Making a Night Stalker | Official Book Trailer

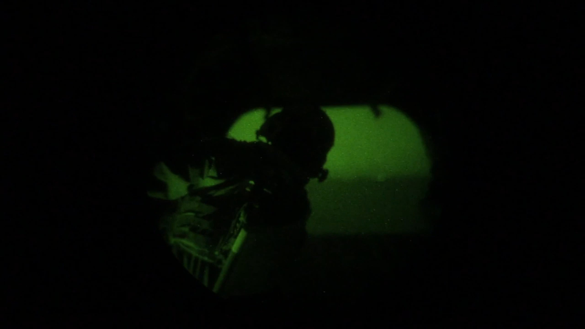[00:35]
Everything becomes more clear. There is electricity out in Afghanistan.
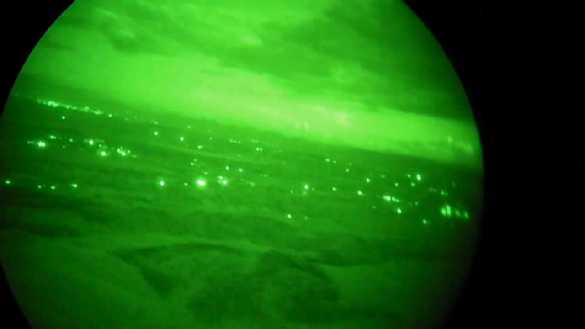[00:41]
This village we were landing in had street lights and some of the street
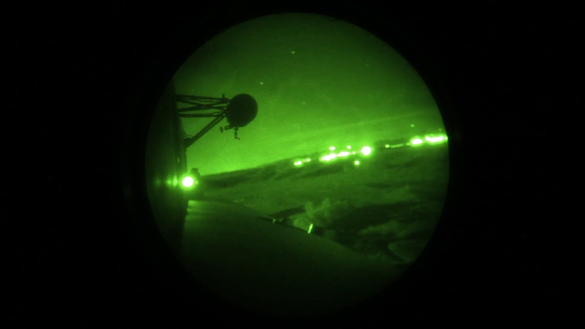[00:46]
lights were illuminating these rooftops and that's really bright under night vision.
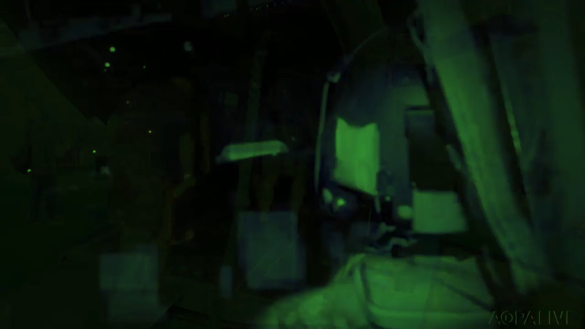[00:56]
If the pilot says something about the landing, expect brownout.
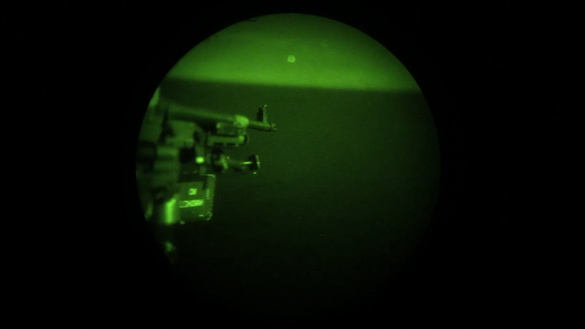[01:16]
So the guy at left ramp, he calls contact 7, 8 o'clock.
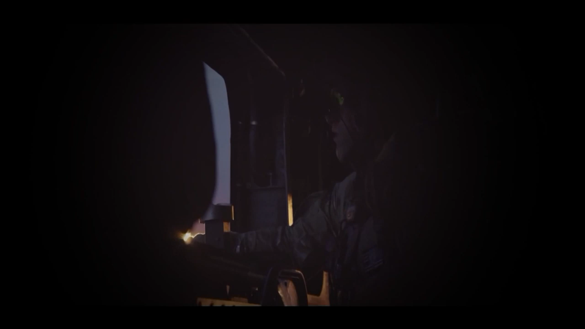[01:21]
But before he even called that Chalk 2, I could just see Tracer rounds just pelting the shit out of this rooftop.
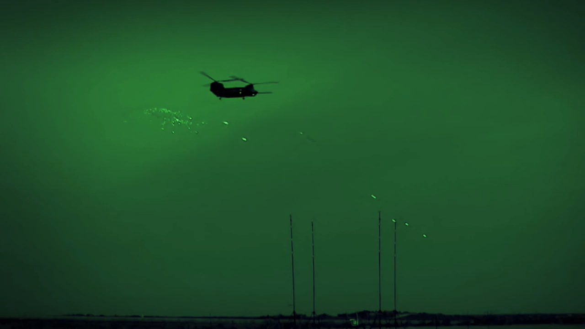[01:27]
Left ramp on our aircraft, the 240 starts firing.
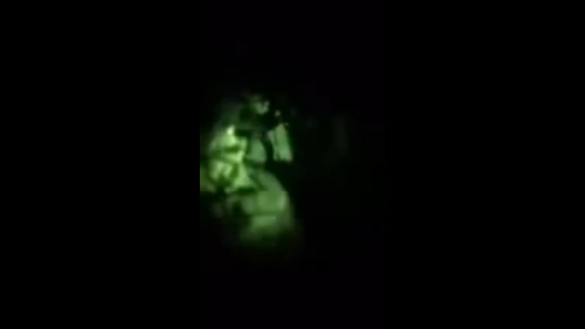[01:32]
And I cranked the minigun as far as I can to the left because it has bump stops.
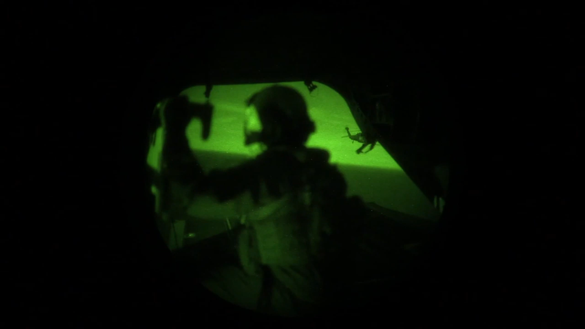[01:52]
All of our aircraft are fine. And we're 30 seconds from landing. Now the pilots are talking about the landing.
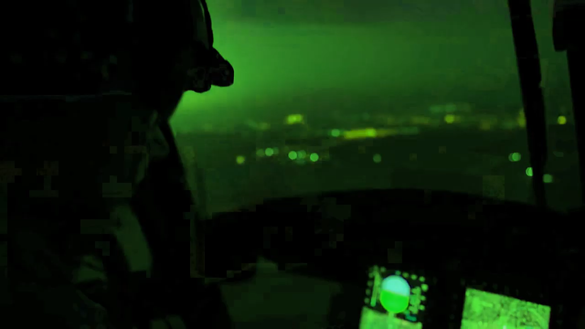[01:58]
The pilots are completely relying on the crew to see the ground.
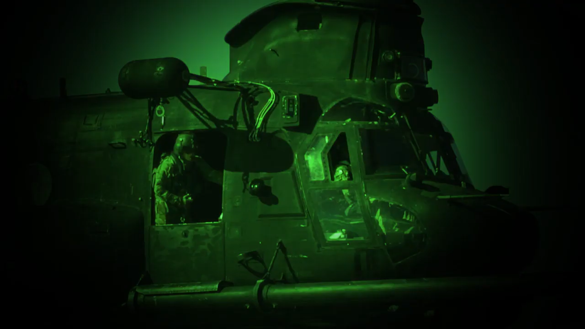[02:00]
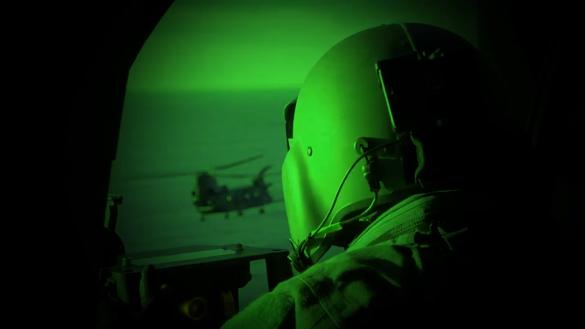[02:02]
Now I have to help call the aircraft down.
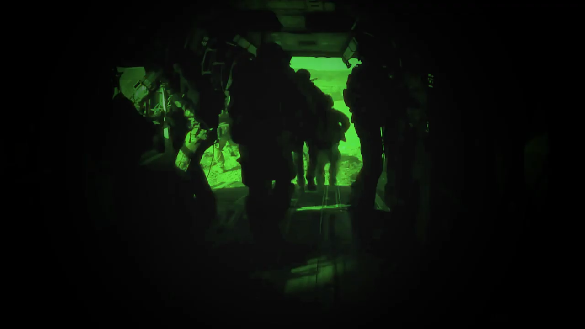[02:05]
We land, drop them off, take off and then head back.
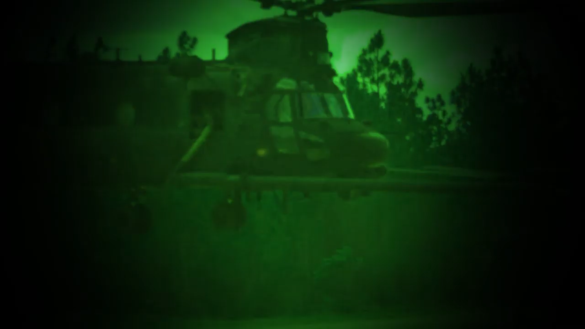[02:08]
Logger is what it's called.